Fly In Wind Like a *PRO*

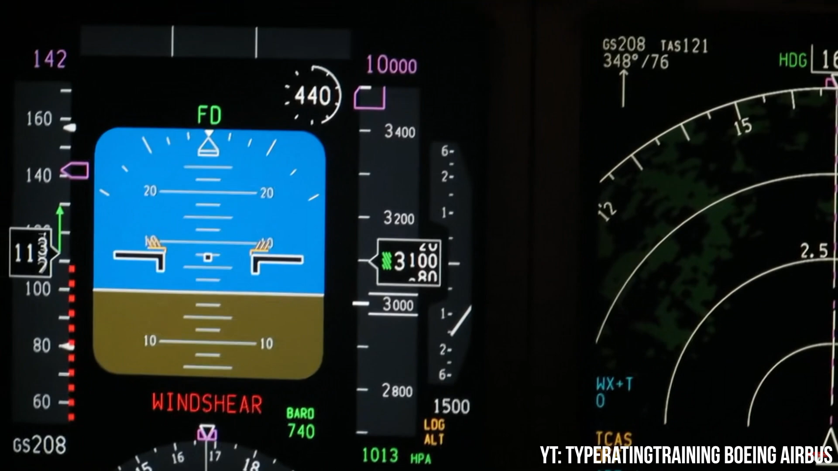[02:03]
In full-scale jets, we have a preset wind shear escape maneuver and our fancy flight directors help us to escape when combined with maximum thrust.